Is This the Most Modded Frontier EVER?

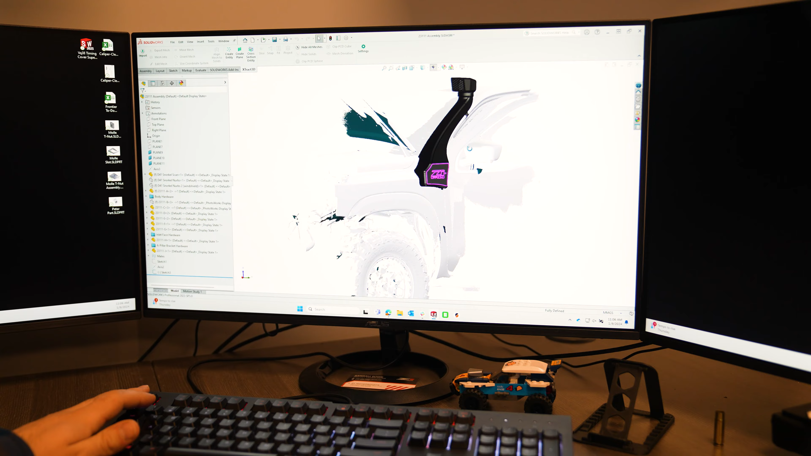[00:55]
When I designed this, I wanted it to have as much airflow as we could get so that we wouldn't inhibit our supercharger and so that we could have an unrestricted design that was good for all builds.
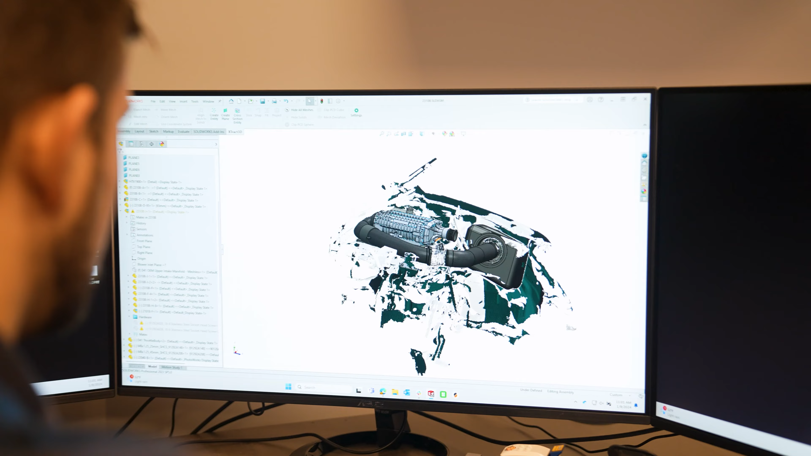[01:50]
The pulley system bolts right on. It's a really simple install.
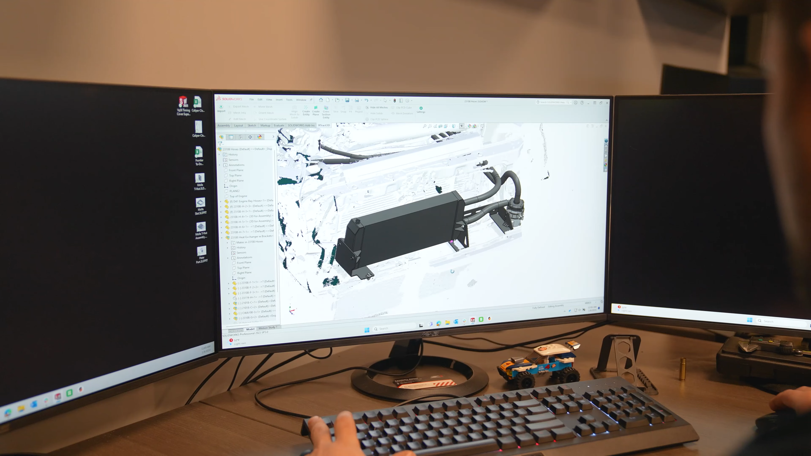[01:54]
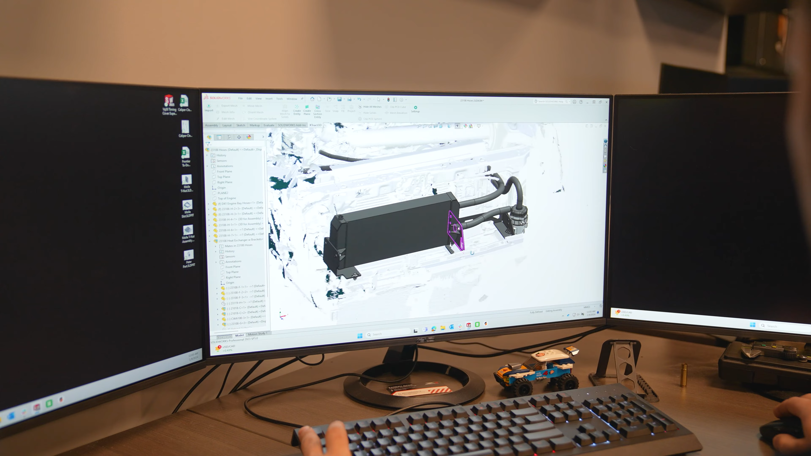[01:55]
The intercooling system is air to water. It's been great at keeping temps down. We've never had a problem with it.
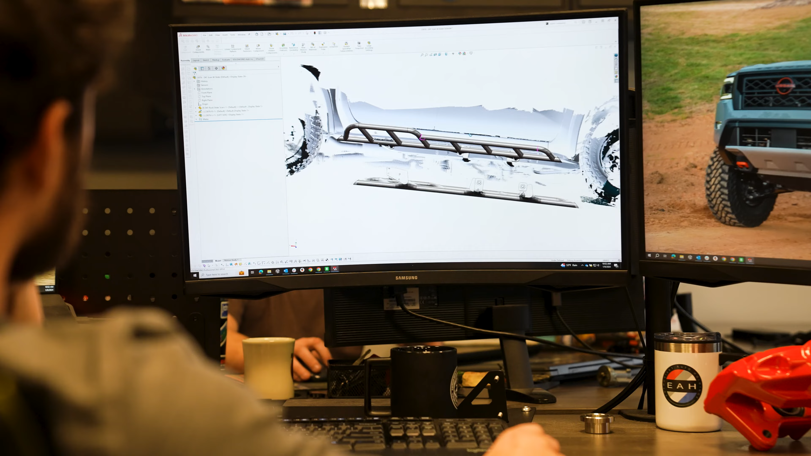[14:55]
To accomplish such a strong design we used half inch plate to mount up to the surface of the frame.